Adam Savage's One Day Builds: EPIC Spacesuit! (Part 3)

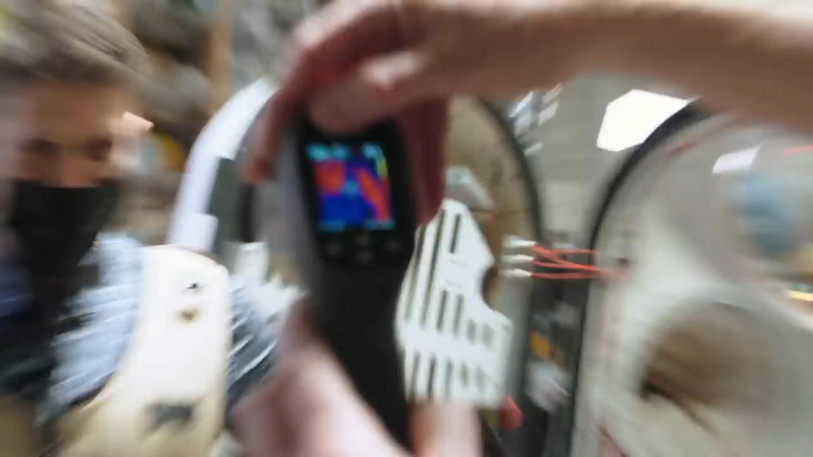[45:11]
So it'll slowly move over to your right as we go,
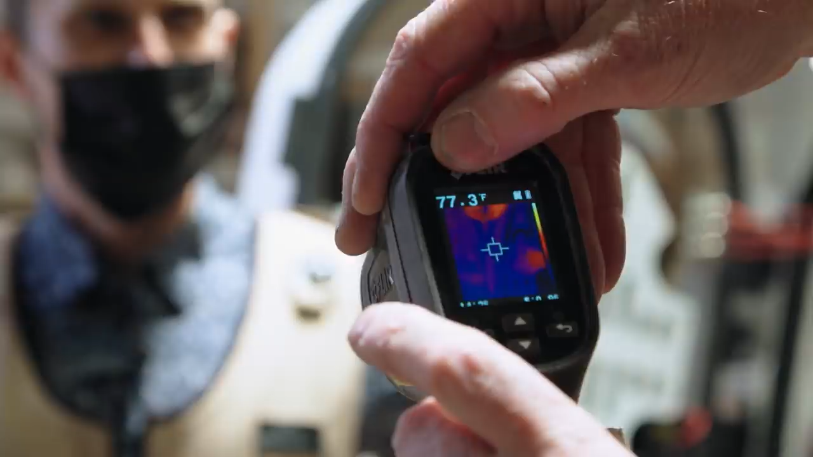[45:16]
On screen: spot 77.3°F
as it gets through the rest of the tubing.